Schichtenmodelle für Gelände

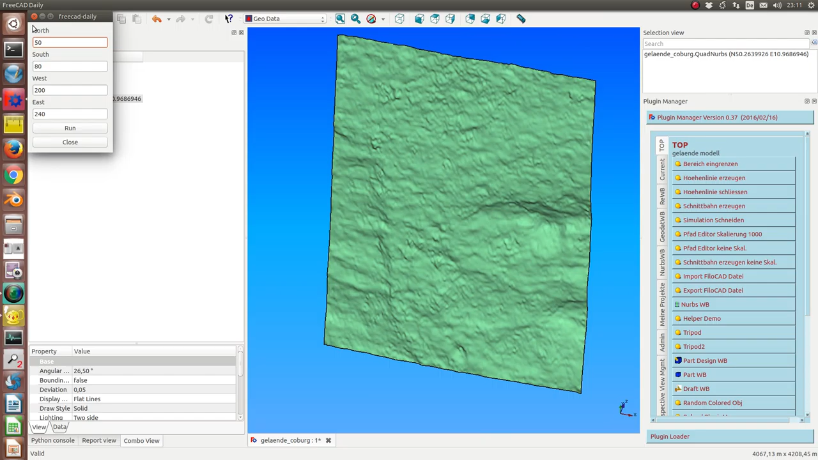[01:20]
So, das Erste was wir machen, das ist natürlich auch hier noch eine riesen Datenmenge, ist, dass wir einen Bereich eingrenzen. Das heißt, ich kann jetzt von diesem großen Rechteck hier einen Teil auswählen und mir eine Teilkarte erzeugen. Dann blenden wir die große Karte aus und das ist jetzt mein Abschnitt. Und auf diesem Abschnitt fange ich jetzt an und erzeuge mir Höhenlinien.
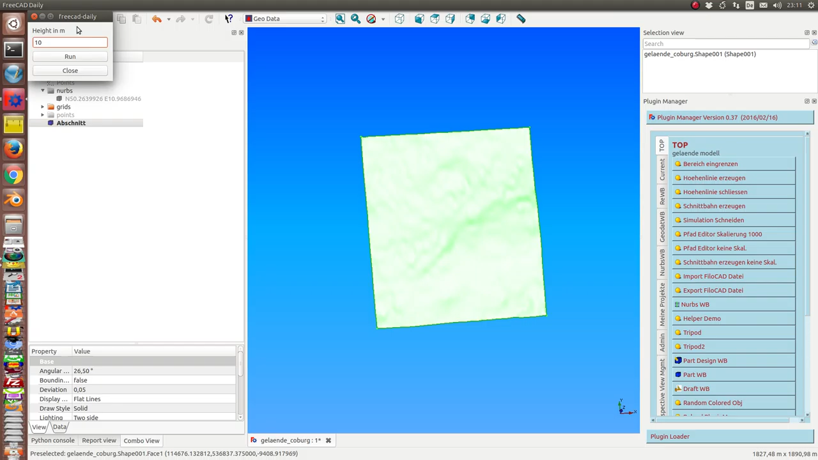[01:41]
Und zwar soll ich mal einen Meter über der Grundmauer vom Kino fange ich an.
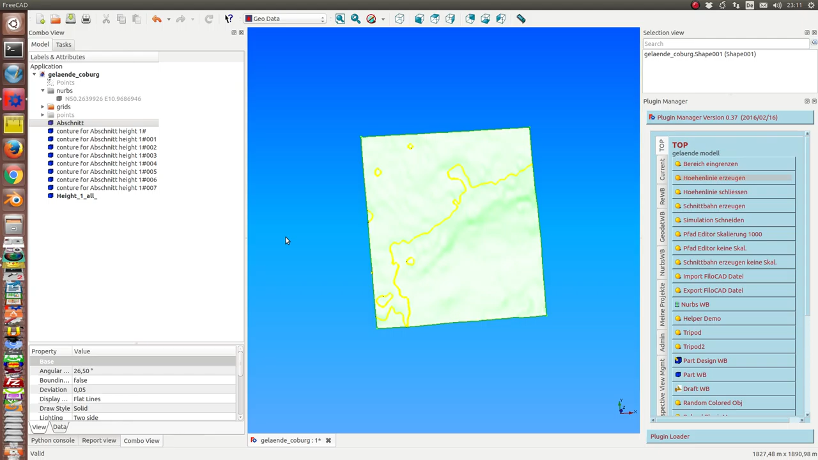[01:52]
So, dann sehe ich schon mal diese Linien, wie die hier verlaufen. Also hier geht der Berg hoch, hier kann noch eine Mulde drin sein, hier ist eine kleine Erhöhung. Das sieht man auch, wenn man sich dieses Geländemodell etwas genauer anschaut, was sind hier Erhöhungen.
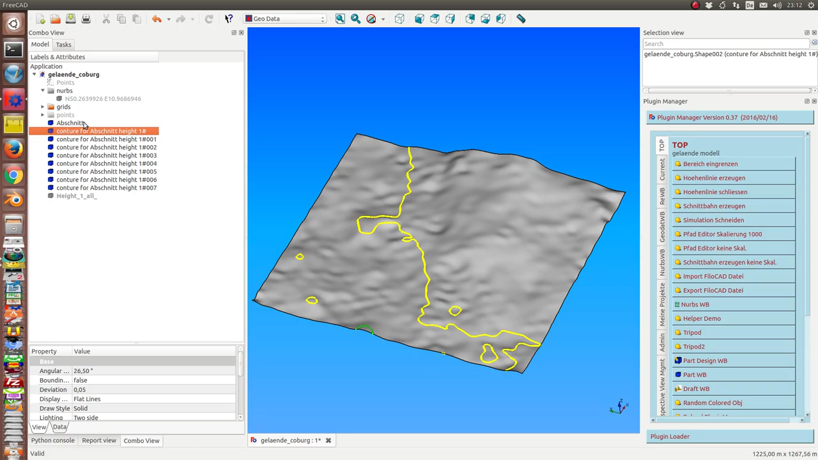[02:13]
Und jetzt muss ich die natürlich erstmal alle schließen, denn ich brauche geschlossene Züge, um die dann aufziehen zu können. Also ist der nächste Schritt, Höhenlinien schließen.
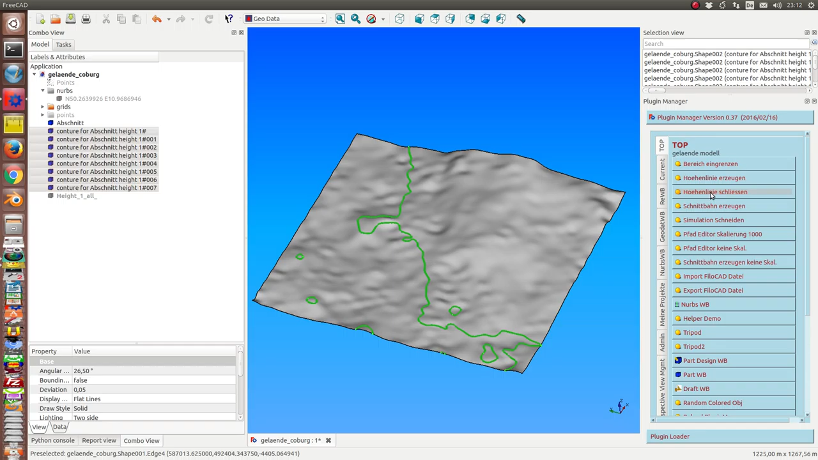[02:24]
So, jetzt kann ich diese Höhenlinien, die generiert worden sind, ausblenden. Bleiben die geschlossenen übrig, ich nehme den Abschnitt weg.
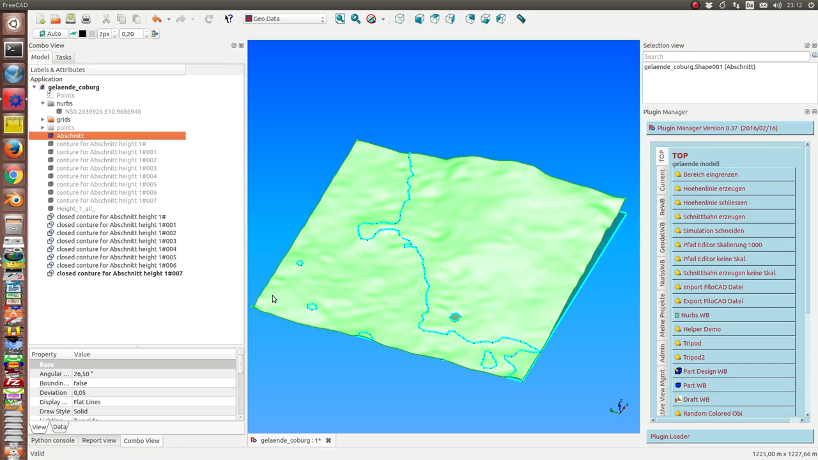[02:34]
Das hier war eine Senke, die hier, warte, das war die falsche.
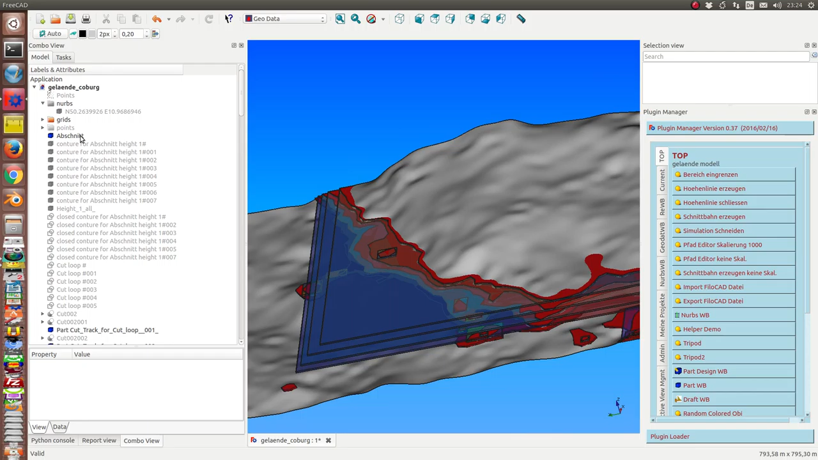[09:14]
Und das sehen wir, was jetzt aus unseren Platten geworden ist.
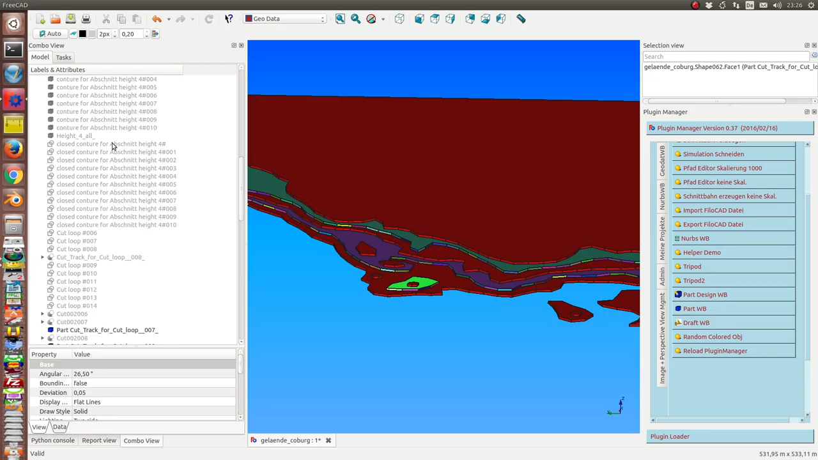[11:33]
Und wir sehen nochmal in Kombination dazu, dass die Originaldaten.
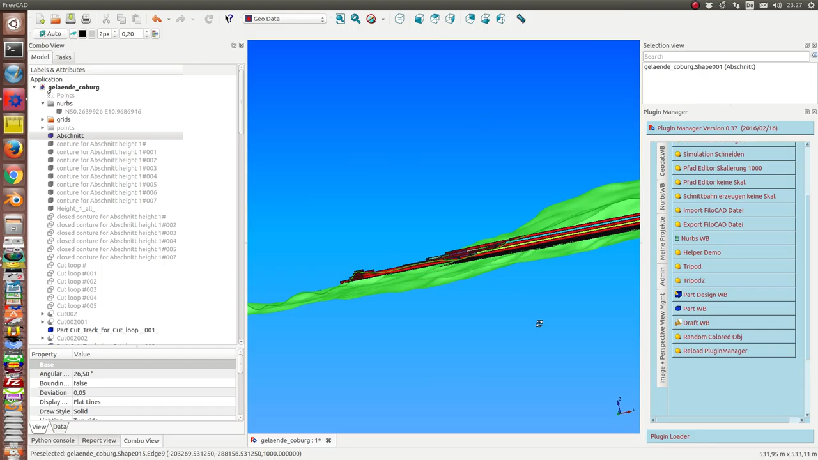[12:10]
Das ist ja dann immer die Frage, wie groß ist die Fertigungsgenauigkeit der Maschine. Und ich könnte natürlich das Ganze jetzt nach oben oder muss das Ganze nach oben weiter ausdehnen, sodass ich auf einen Höhenunterschied von über 100 Meter komme.
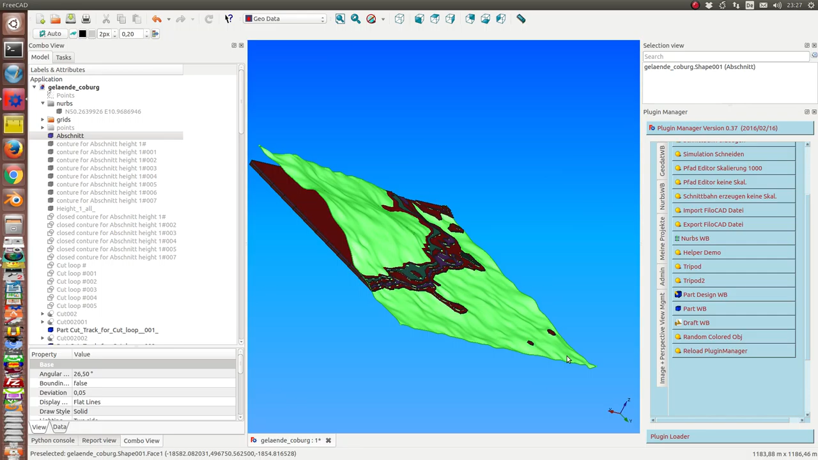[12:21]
Das sind eine ganze Menge Schichten, die hier zu produzieren sind.